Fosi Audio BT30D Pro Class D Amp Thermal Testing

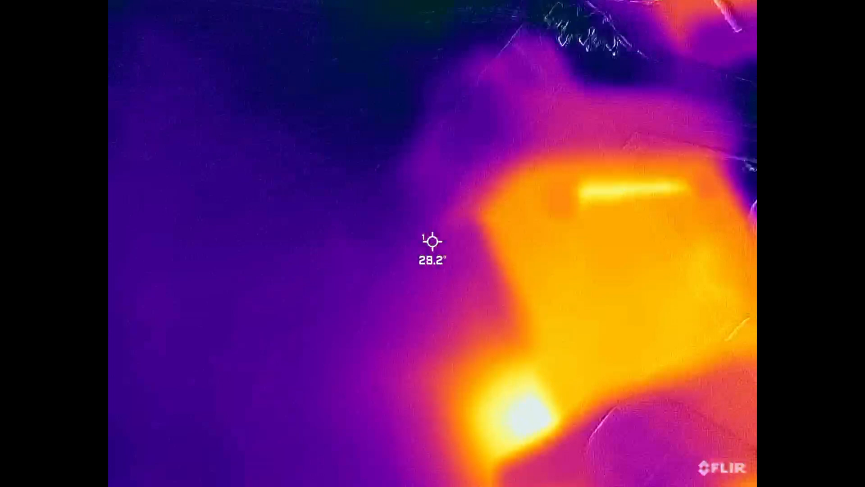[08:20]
oh boy oh yeah now you notice it's concentrated at
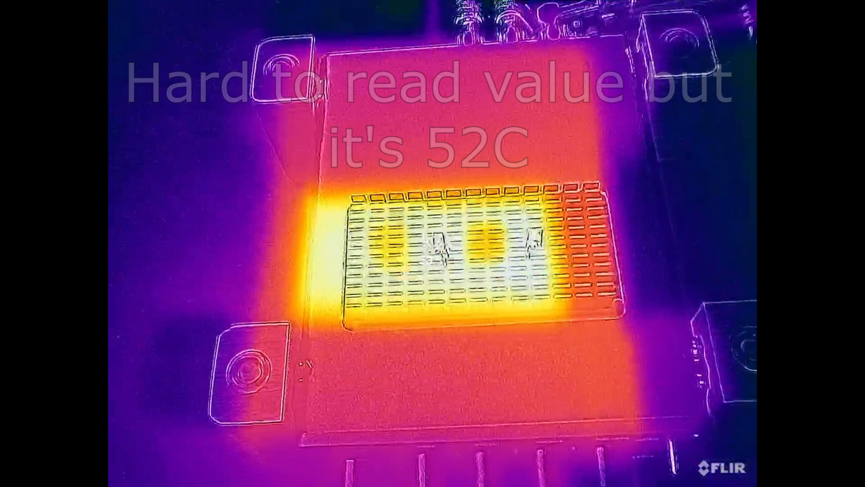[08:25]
the heat sink I believe the non modified on
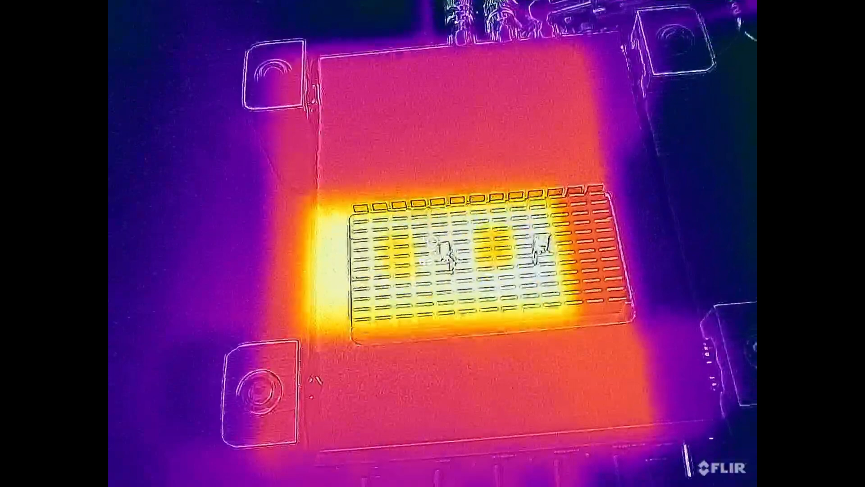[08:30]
the case was around 41 42 C all right here we are playing at three-quarter volume for the same interval for the previous test
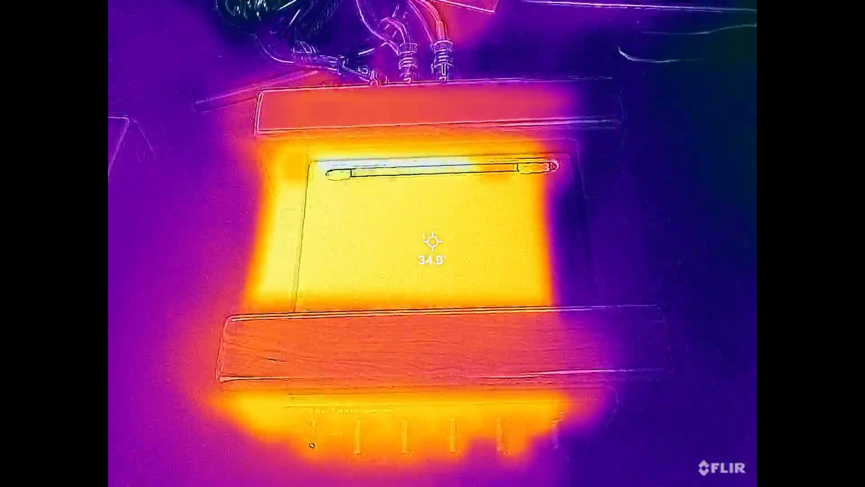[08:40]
and we're at 35 here not a lot of difference in fact I think that's about the same
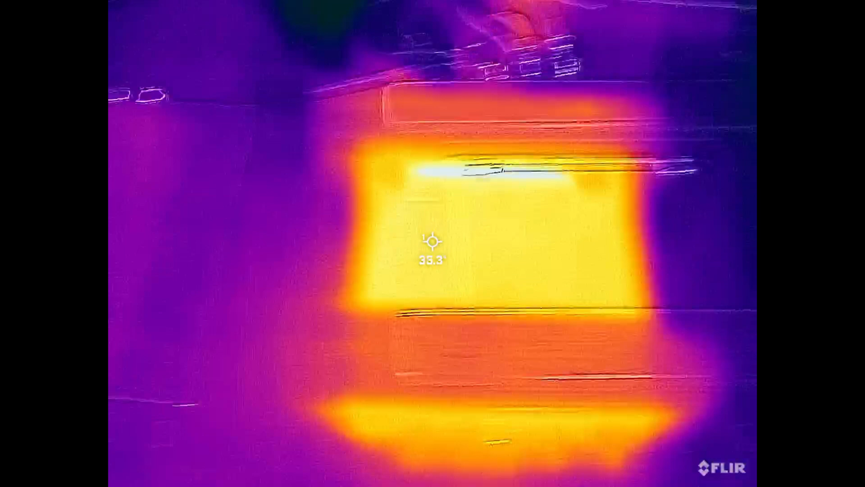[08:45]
and then underneath here I think it was like 51
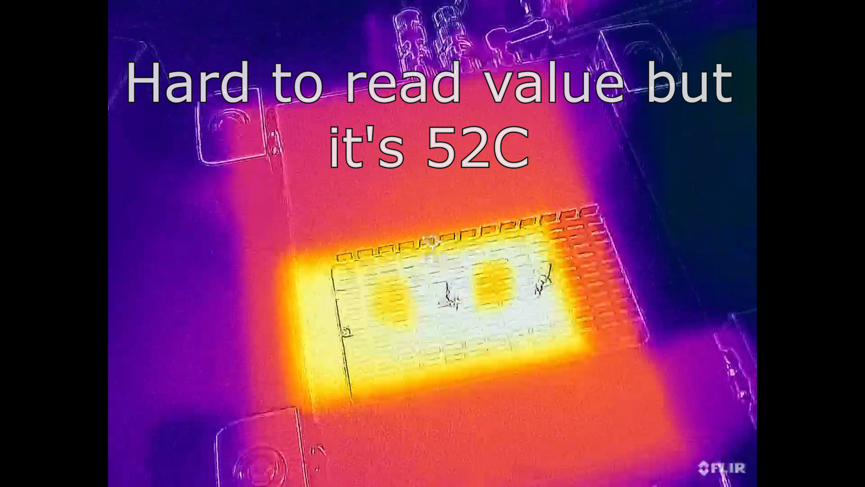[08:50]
51 yeah we're 52 now okay this is with
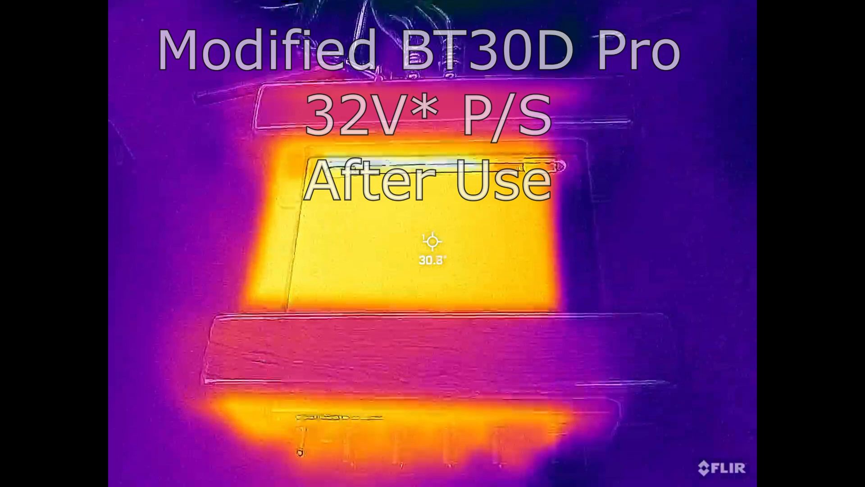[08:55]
the stock 32 volt power supply about 32 C and the bottom
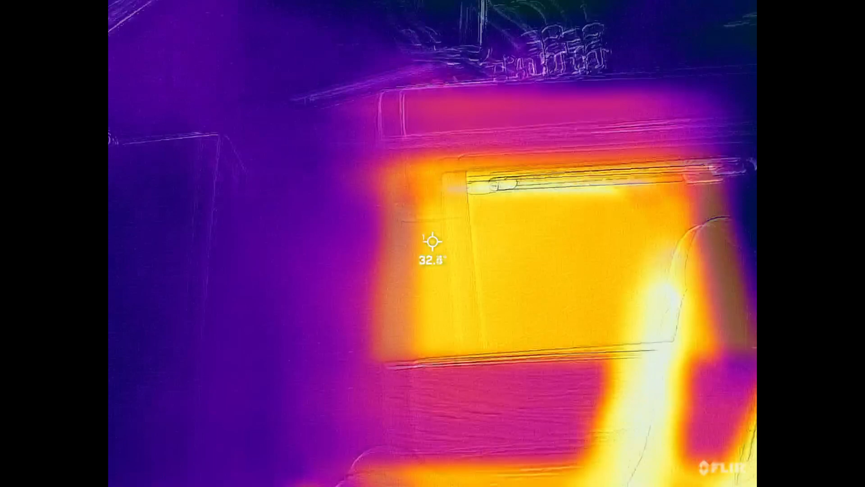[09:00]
yeah it's definitely less and this was yesterday I thought it was 51 C if I remember correctly so we're looking at about a
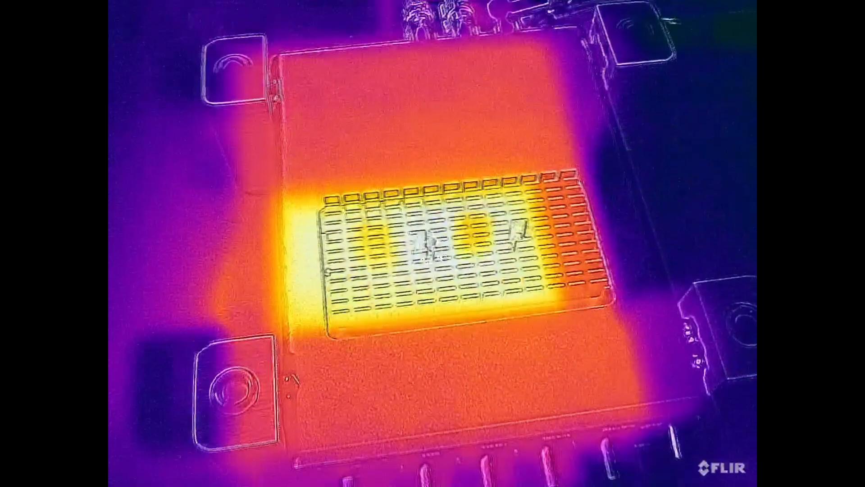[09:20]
new one of the 8.8 degree drop using the 32 volt power supply all right and finally here the stock case with the